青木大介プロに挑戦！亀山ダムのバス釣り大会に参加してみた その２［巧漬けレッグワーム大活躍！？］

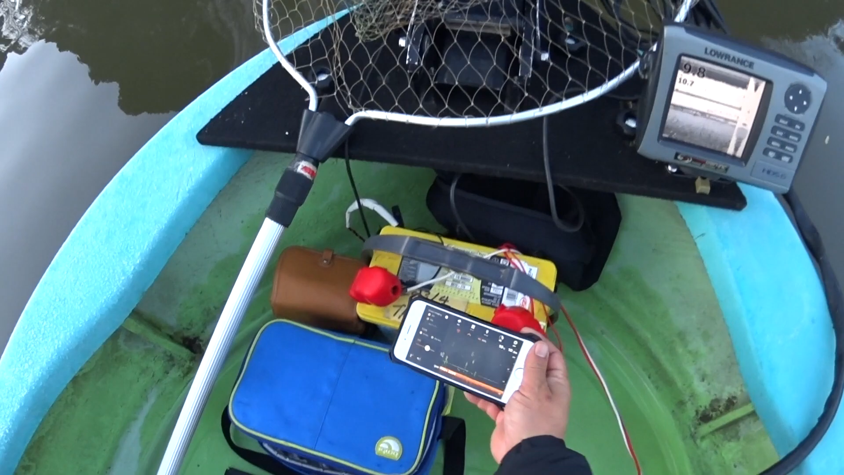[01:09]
後ろからチェックして、前の方はローランス。
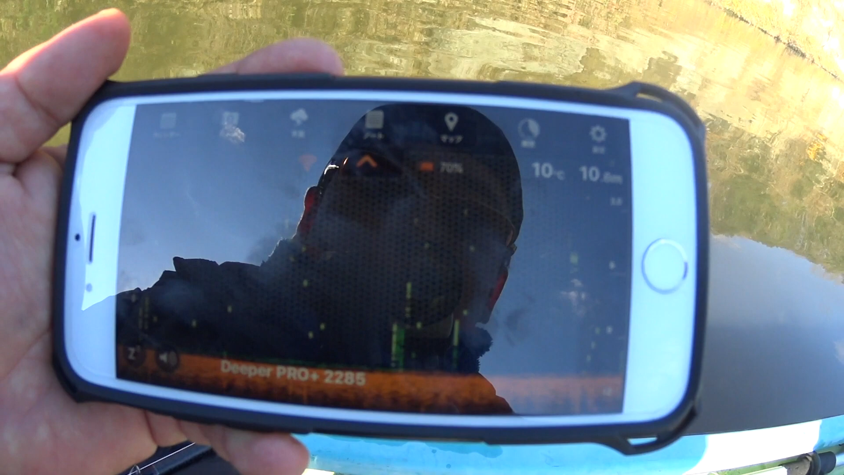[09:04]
On screen: water 10°C
水温10度、フィッシング10.7メーター。続き頑張ってます。